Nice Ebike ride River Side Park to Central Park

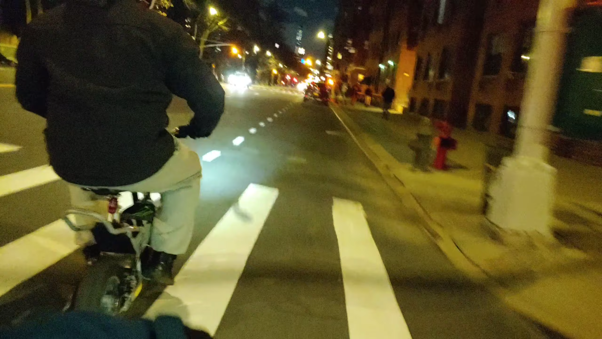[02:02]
A lot of glass. A lot of glass on the street.